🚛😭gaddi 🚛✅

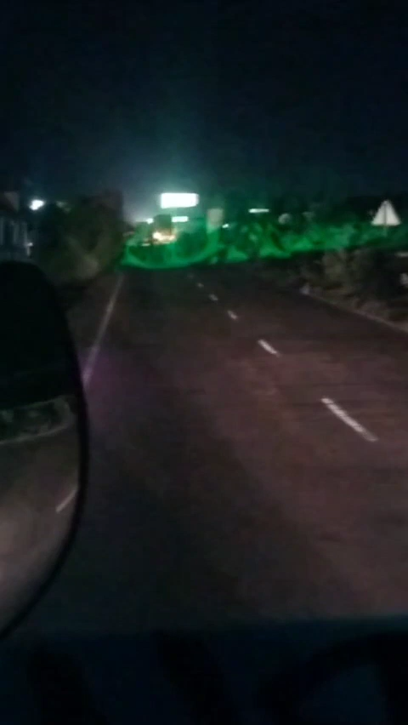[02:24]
भाई यहाँ गाड़ी के टायर को आग लगी हुई है, लेकिन रुक ही नहीं रहा था जी। ये आरटीसी ड्राइवरों की खासियत है, लखनऊ वालों की ज़्यादा खासियत।
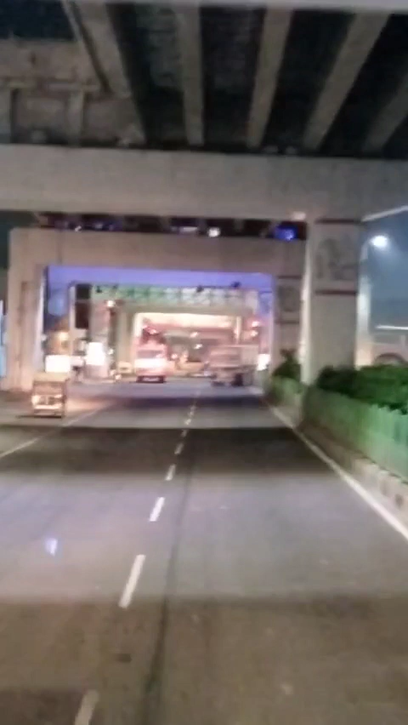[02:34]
यह है लखनऊ का मेट्रो ब्रिज, सामने ट्रांसपोर्ट नगर भी है, अभी हमने यहाँ से राइट लेना है,
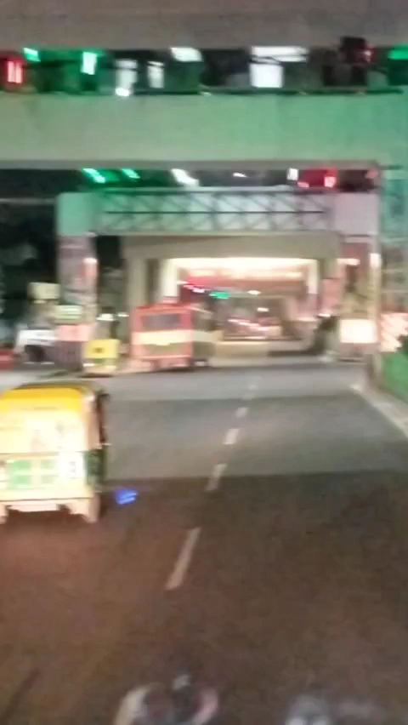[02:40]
राइट लेंगे, सामने ये मेट्रो ब्रिज है, ऊपर
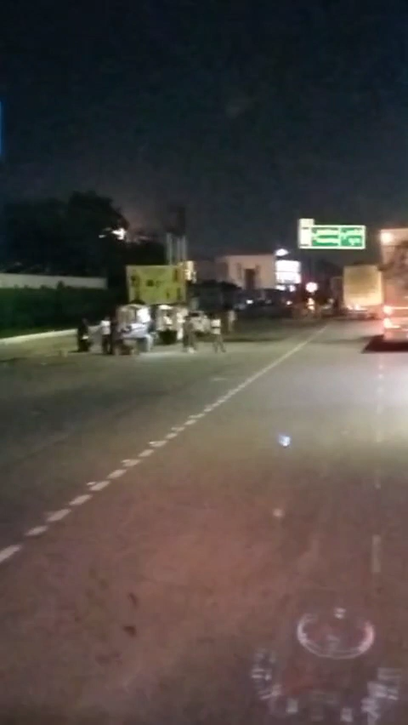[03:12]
ये लेफ्ट साइड में जो सर्विस लाइन गई है ना, ये ट्रांसपोर्ट नगर जाती है, ऊपर लिखा हुआ है ट्रांसपोर्ट नगर आरटीओ, बोर्ड लगा हुआ ऊपर, देख सकते हो आप,